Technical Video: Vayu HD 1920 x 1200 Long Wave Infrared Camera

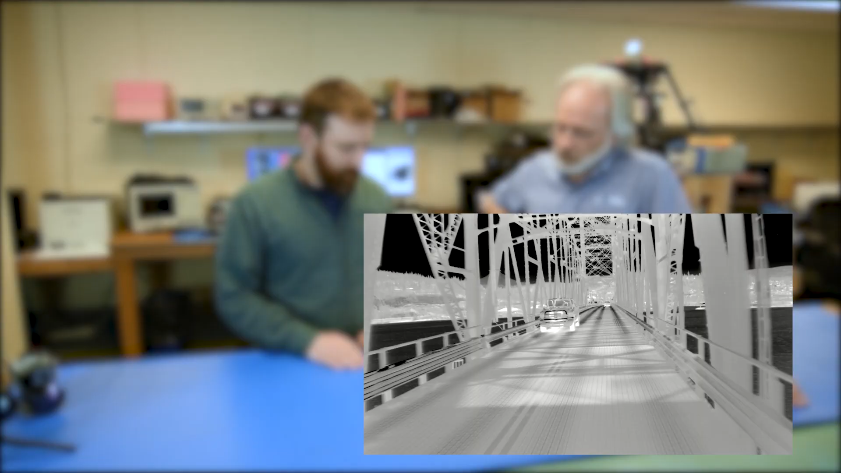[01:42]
It's got a 1920 by 1200 sensor,
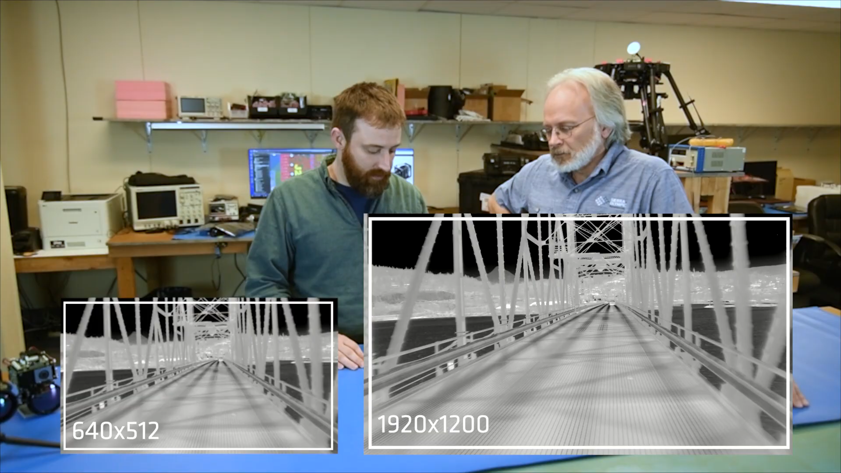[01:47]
which is connected to a video processing architecture with an encoder that provides IP video and HDMI.
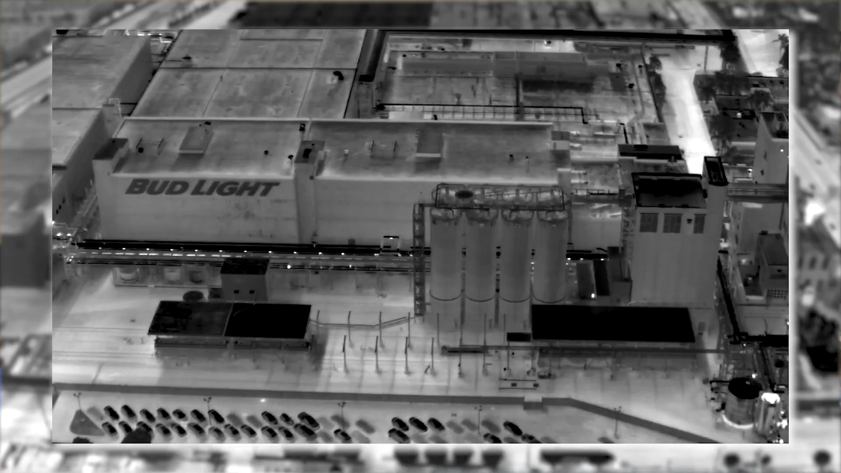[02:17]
The other lens that's available is a 50 millimeter lens,
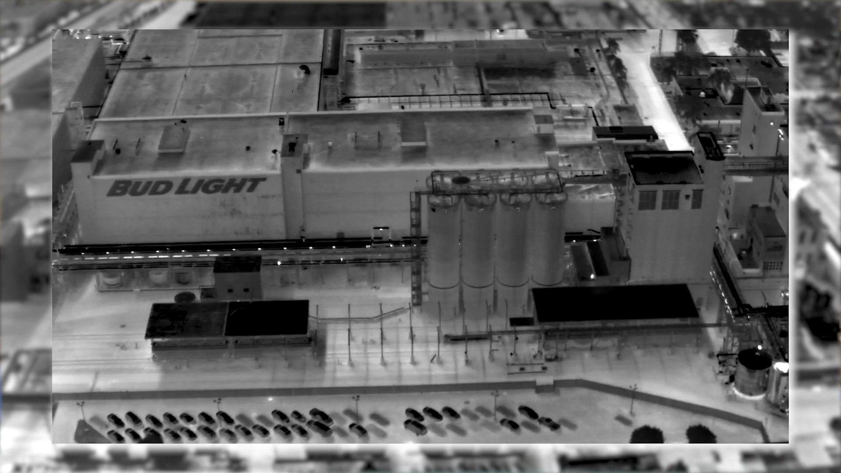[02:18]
which has a narrower 25 degree field of view. So the camera is pictured here with the 25 millimeter lens is about 450 grams.
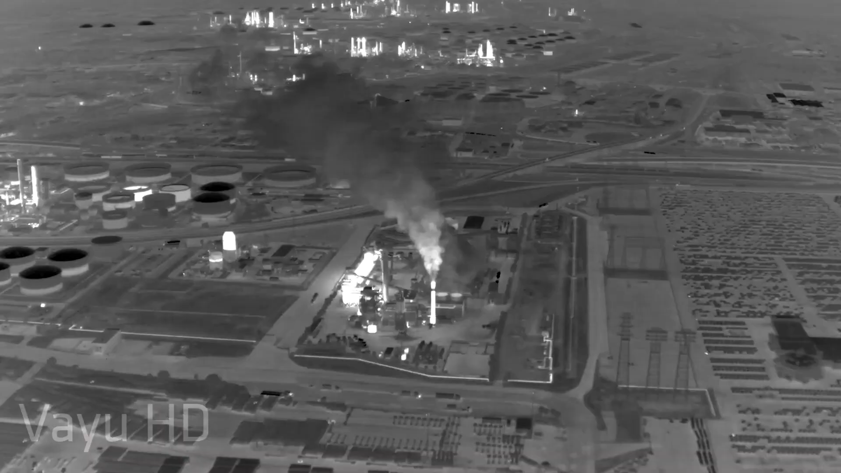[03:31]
and the package is designed so that it's easy to put onto stabilized gimbals or other aerial mounting.
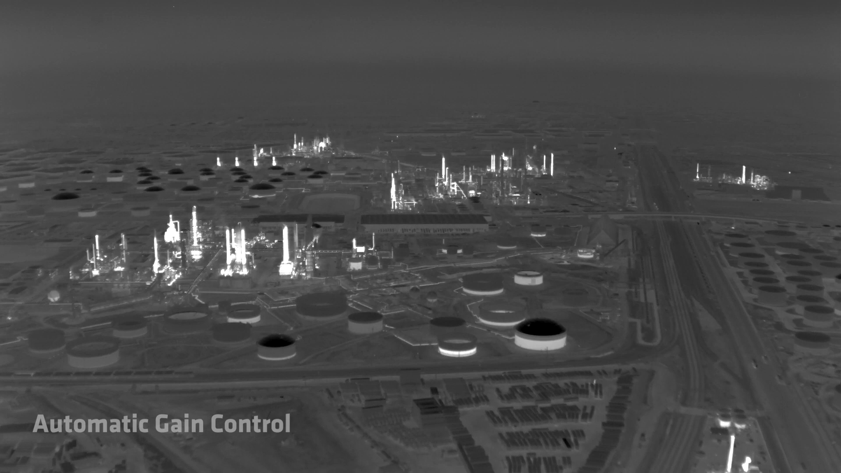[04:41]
It provides a platform for taking in metadata, so you can embed NMEA GPS messages or any key length value messages into the video stream.
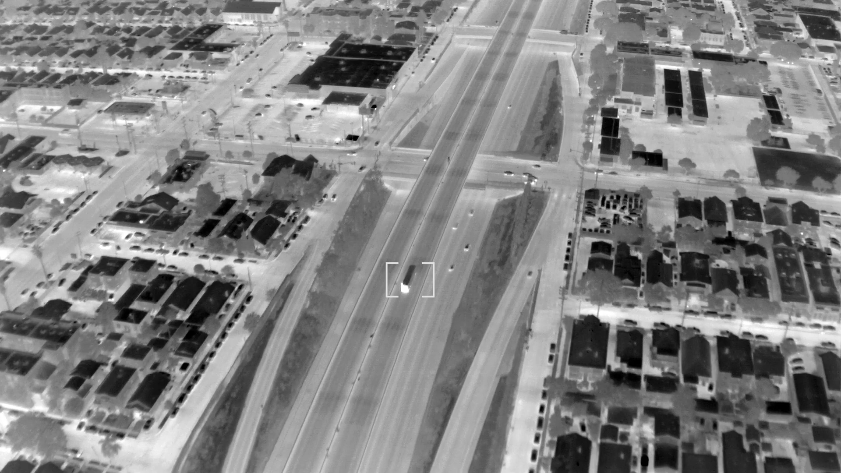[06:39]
object detection and object tracking with closed-loop feedback for telemetry.
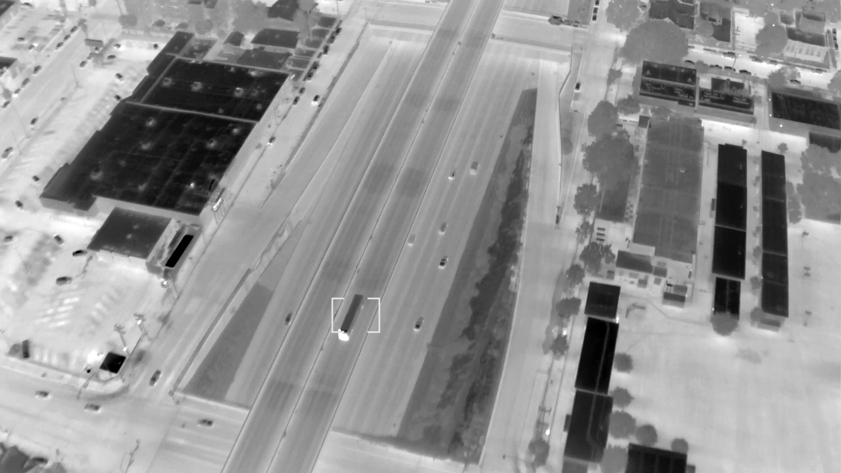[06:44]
Yeah, because that telemetry can be brought out then to either use to steer a gimbal, steer the platform, or just find objects in the field.